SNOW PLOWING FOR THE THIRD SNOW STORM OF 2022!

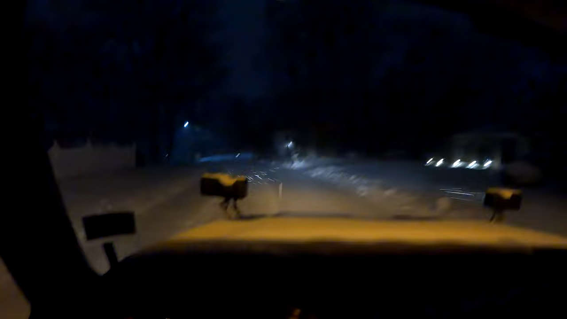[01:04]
I have gone through about a quarter of my route, give or take, and I'm just scraping it off. I went down that road already.
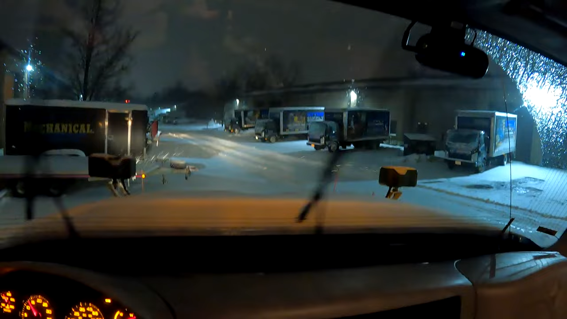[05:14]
But anyway, there is about an inch or two on the ground, and I'm gonna head out and clear my route once more before the morning traffic heads out.